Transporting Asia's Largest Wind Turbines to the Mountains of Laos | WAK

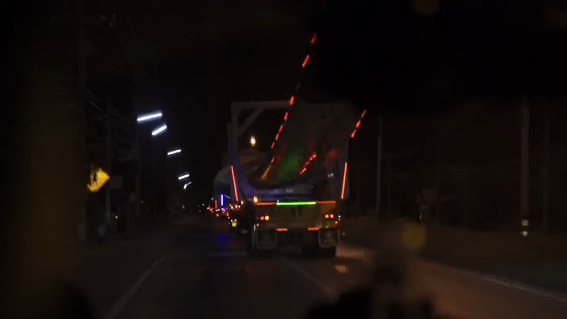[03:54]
With high visibility lights and skilled drivers, they maintain clear pathways, manage traffic,